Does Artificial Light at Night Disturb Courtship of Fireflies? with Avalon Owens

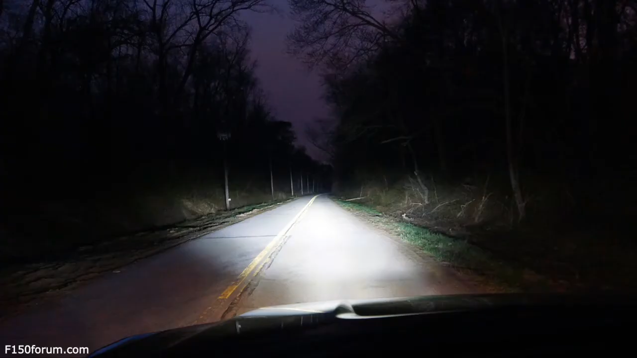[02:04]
Car headlights and other point sources of light that are too small to get picked up by a satellite, but still radically alter the nocturnal environment. Now, we can't ask people to drive around without headlights, yet, but we might be able to make things better with technology, by which I mean LEDs.